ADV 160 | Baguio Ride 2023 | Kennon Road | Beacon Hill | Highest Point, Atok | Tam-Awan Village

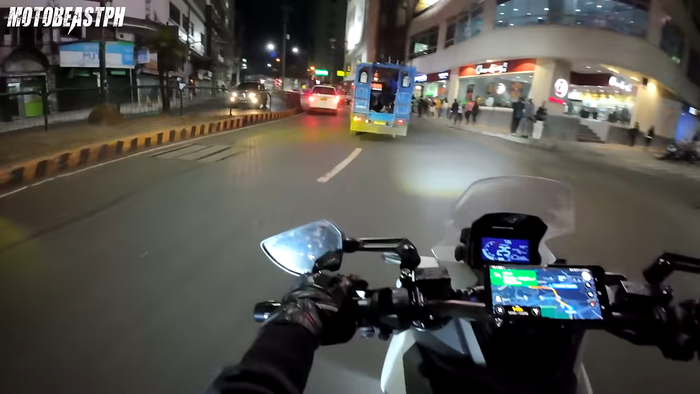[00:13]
Yeah. Hindi ko namin sa may Baguio. Wow! Amazing! Ito na hirap namin.
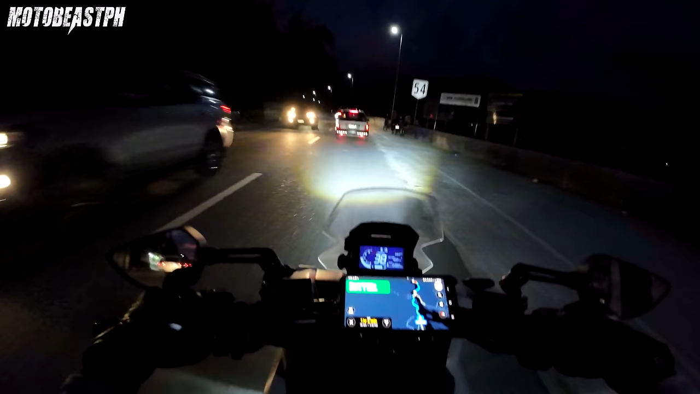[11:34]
Cannon Road. O, yan. Cannon Road na to. Pakit na kami. Ayan sa maps, oh. Twisties na. Sundan lang natin itong mga to para chill ride lang. Pag malamig na, tigil kami, magjakit muna kami. Bundok to eh. Dito pa lang, malamig na no. Ano pa pag tumastas na tayo, mas malamig. Nagdala kami ng jacket. Ang dami dala kami extra ng jacket pa. Para malamig kasi talaga dito sa Baguio.
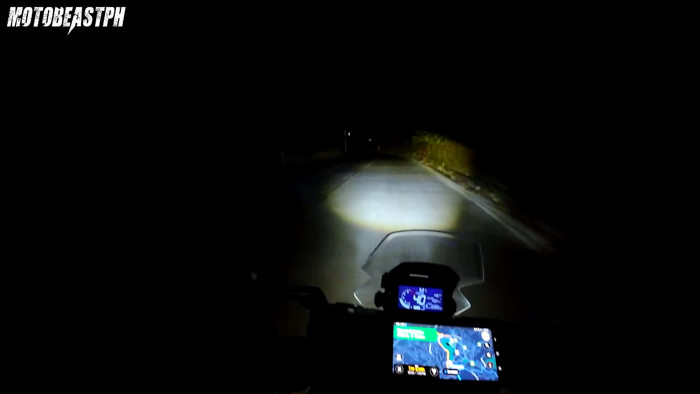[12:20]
Ang dilim dito! Nag-jacket na kami ni OBR. Wala pa kami isang kilometro, sobrang lamig na. Grabe, ang lamig pala dito. Ngayon na lang ulit kami nakapunta rito eh. Nakalimutan mo na yung lamig, no? Sobrang lamig eh. Sayang, ganda rito pagka umaga. Ganda ng sceneries dito. Kaya hindi na makikita gabi na eh. Inabot na tayo ng gabi. Walang ilaw to.
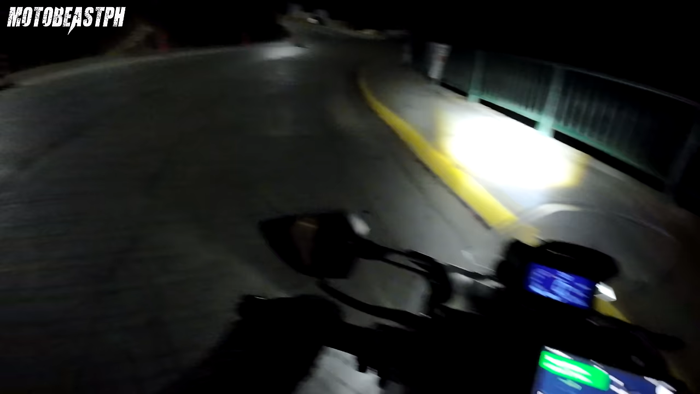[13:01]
Ito na kami sa Lion's Head. Yan, Lion's Head. Ayan na itsura niya pagka umaga. Pero pabalik na kami nito. Para makita nyo yung Lion's Head. Exit na to view. Yay! Ito na sa Baguio na tayo, B. Nakita ko. Ano ba? Dilim mo.
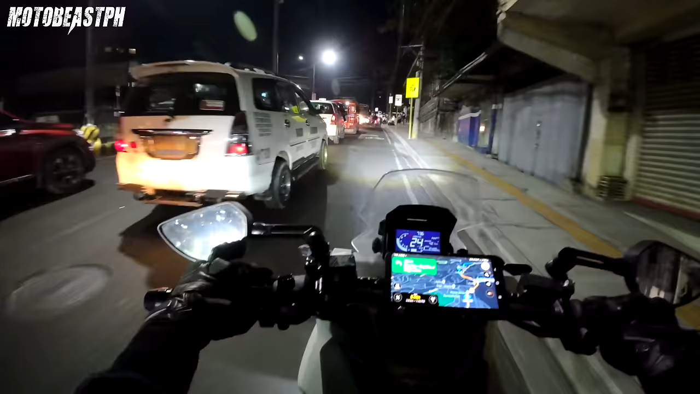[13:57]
Traffic sa Baguio. Hanap na kami ng kainan dun sa malapit na lang dun siguro sa hotel namin. Dito na lang kami. Dito na kami sa may lodge.